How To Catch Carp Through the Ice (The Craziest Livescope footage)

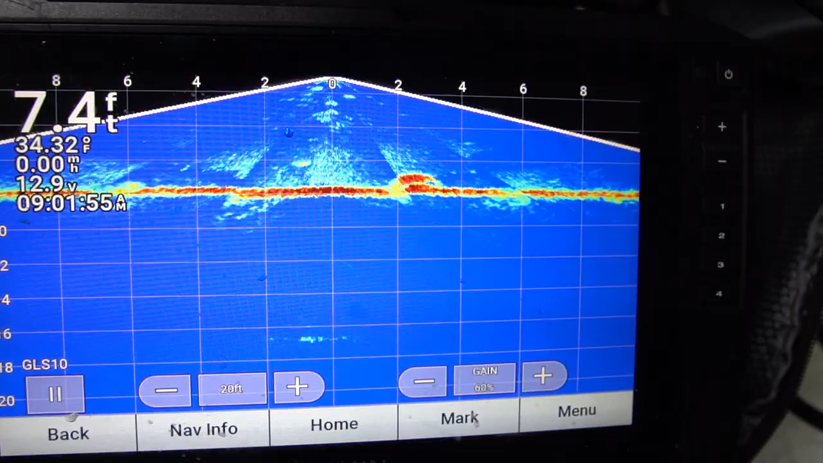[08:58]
On screen: depth 7.4 ft, water 34.32°F
We've been seeing a bunch on Livescope. That was one.
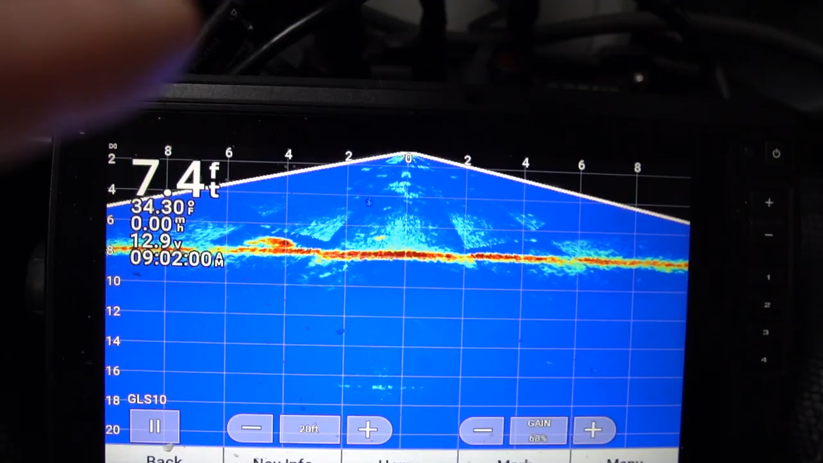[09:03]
On screen: depth 7.4 ft, water 34.30°F
Here's another one coming in right here. He's gonna go right over the rig. My rig's right at that zero line sitting there. He's over it right now.
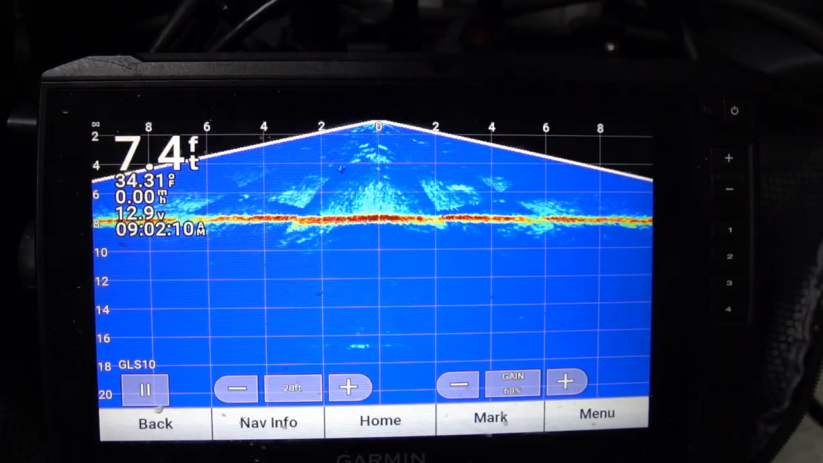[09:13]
On screen: depth 7.4 ft, water 34.31°F, speed 0.00 mph
There's another one up high showing up right here. Oh, the fish turned around, that was on bottom. He's coming back. It's right on the rig. There's carp all around, guys.
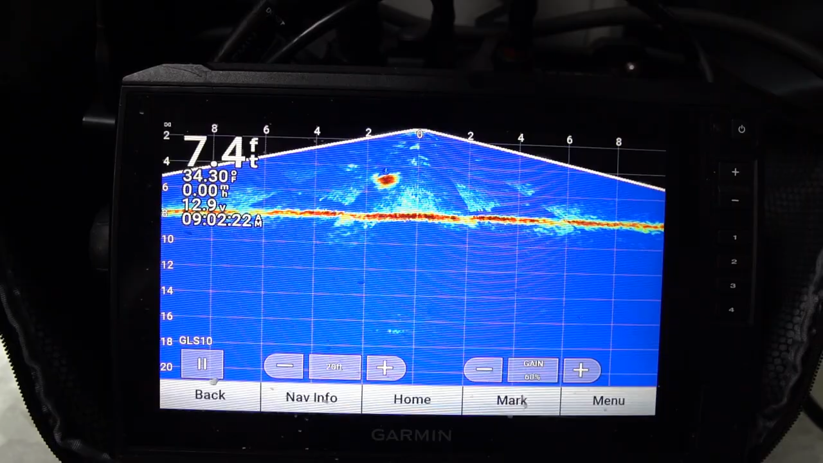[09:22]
On screen: depth 7.4 ft, water 34.30°F
We are getting one very soon. It's only 10 o'clock. They're all over it right now. They're all over it.
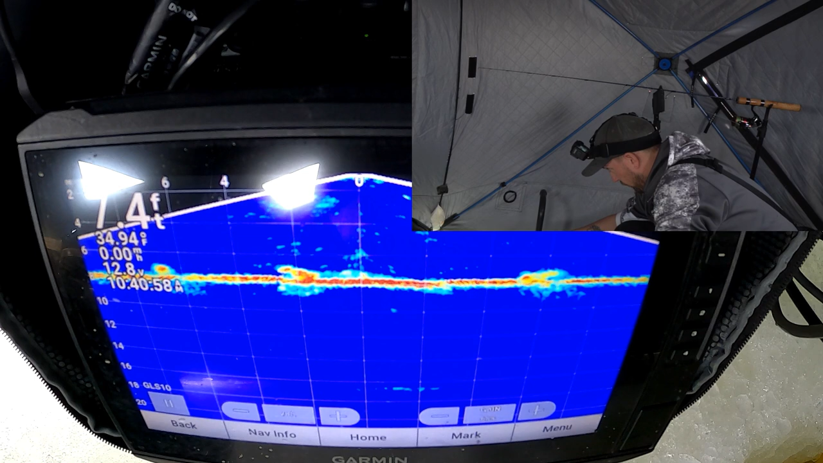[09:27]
There's literally a fish on the screen, on the feed right now.
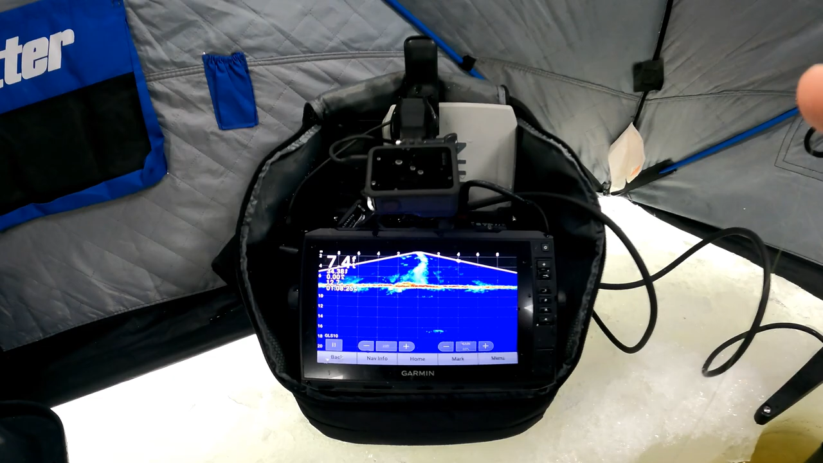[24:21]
And we already got a fish feeding on the spot.
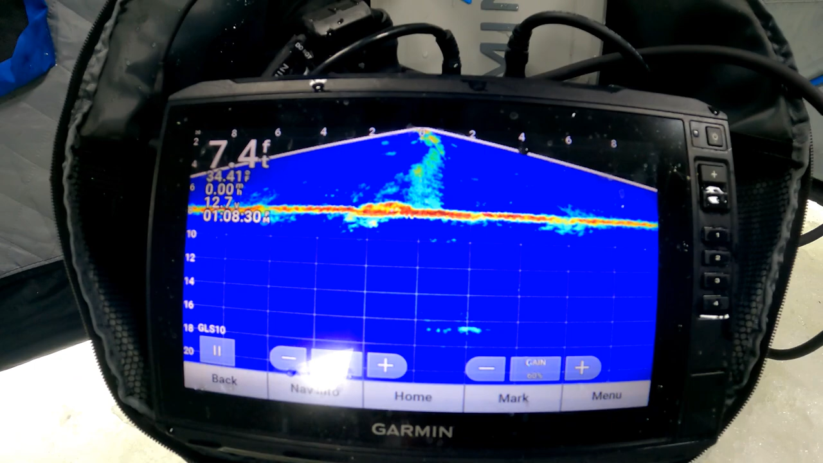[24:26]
On screen: depth 7.4 ft
This is crazy. They're all over the place. He is right on it right now, literally 7 feet down, right under the hole.